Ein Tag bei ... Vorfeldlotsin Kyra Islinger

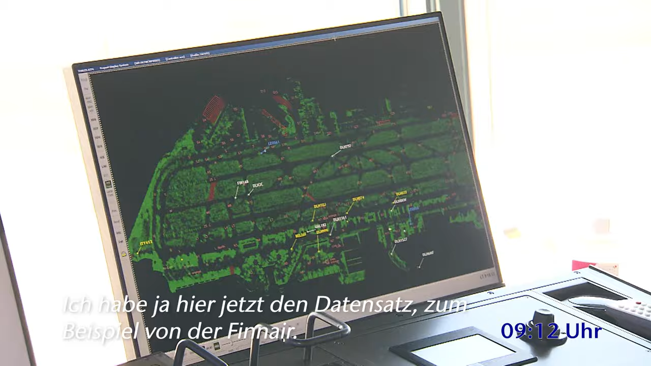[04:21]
Ich habe ja hier jetzt den Datensatz zum Beispiel von der Fin-Air.